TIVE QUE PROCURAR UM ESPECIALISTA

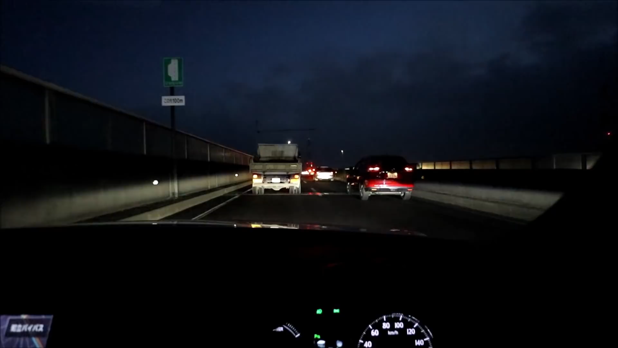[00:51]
Tô aqui na Rota 23 Quem mora aqui nessa região sabe Só que esse horário aqui, velho Seis horas, seis e dez agora Esse horário aqui é complicado, viu? O trânsito Tá marcando aqui, ó Falta quatro quilômetros Onze minutos O navegador aqui, ó Mas é isso, né? O importante é ficar sem a dor Entendeu?